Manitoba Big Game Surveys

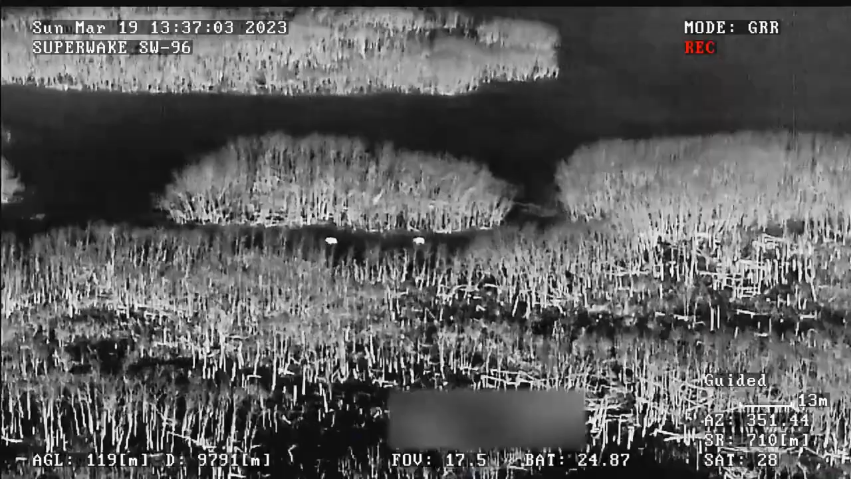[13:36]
It makes it easier, especially if the animals are in a big herd,
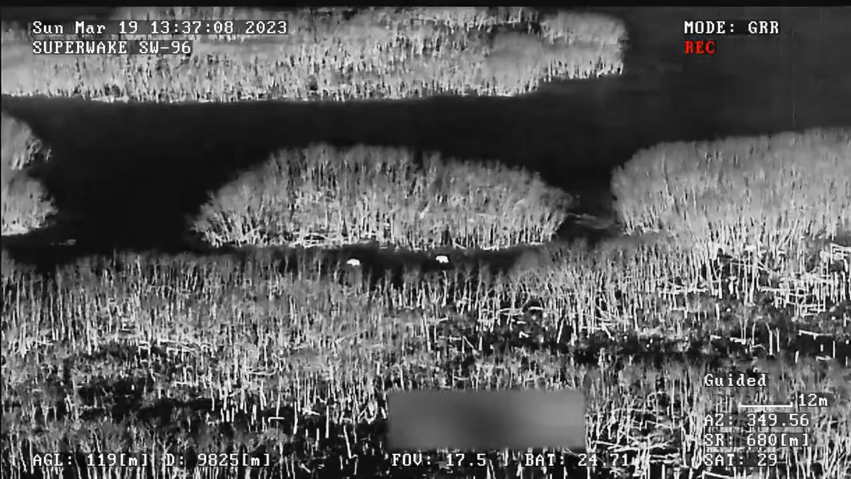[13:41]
to do the counts because their heat signatures will pop out way easier than on the RGB camera.
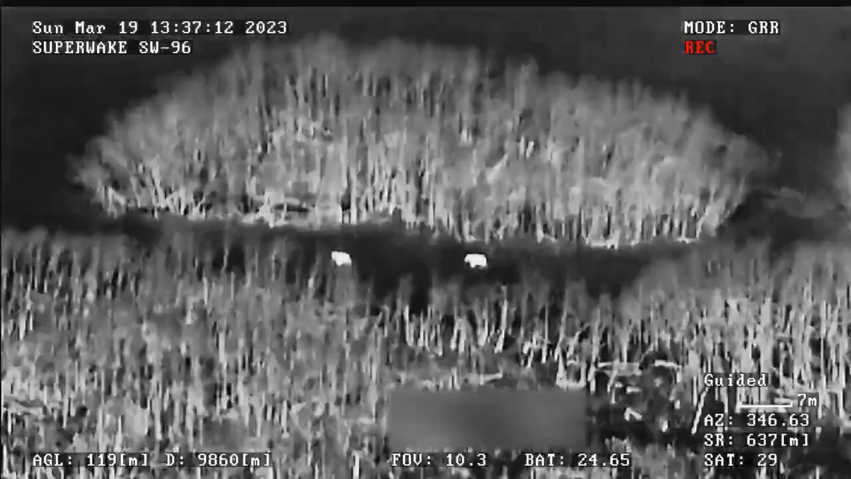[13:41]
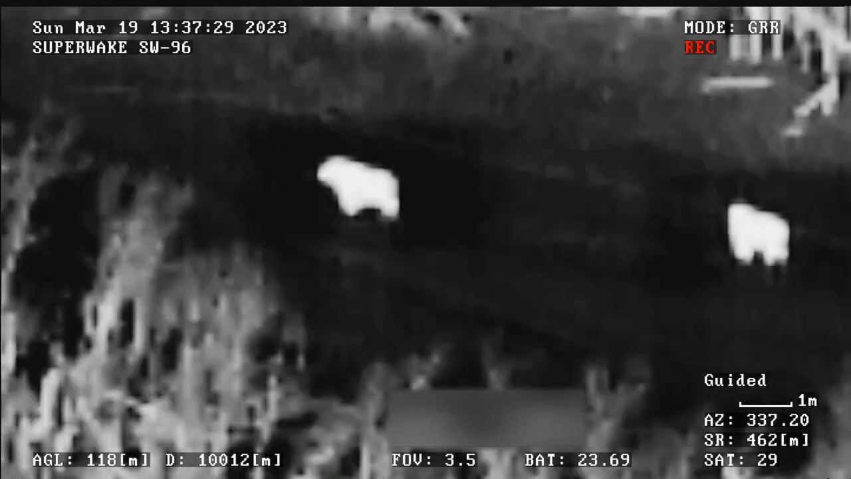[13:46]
And then the RGB camera, we have a 20-time optical zoom, so we can zoom even if we're, you know, half a kilometer away.
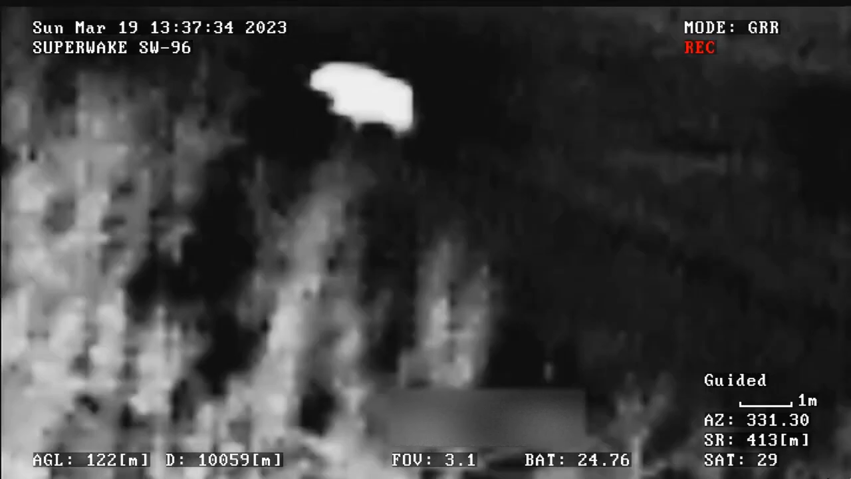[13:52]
We can zoom right in and see that, you know, yes, that's a white-tailed deer.
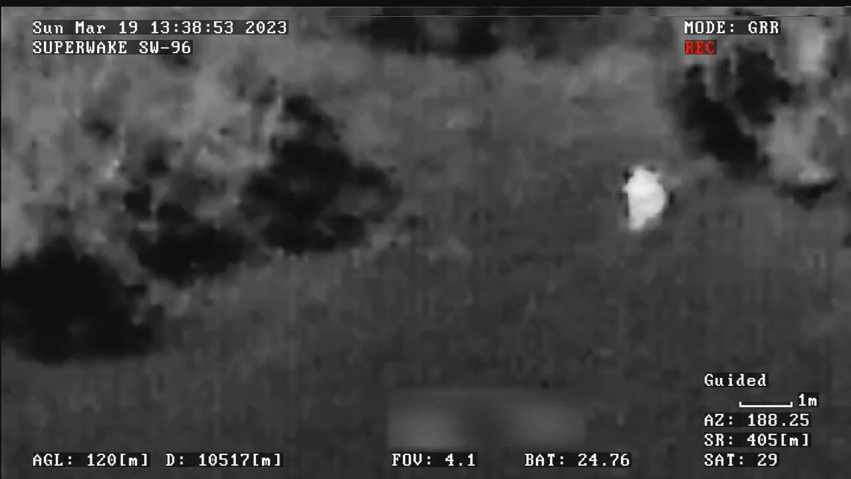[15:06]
the camera just is going to have a hard time seeing through that, much like a person would have.